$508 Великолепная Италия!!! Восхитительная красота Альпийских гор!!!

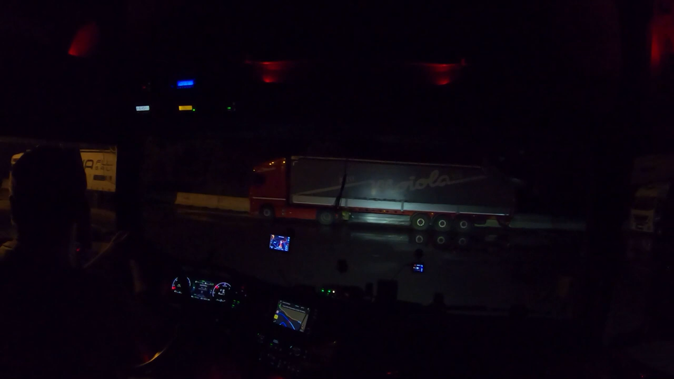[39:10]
Сложно сказать. Ну, у нас 45 минут на это еще есть. Гиртека вот там катается. Ну, поехали вот так. Паркинг, касса. Чего касса?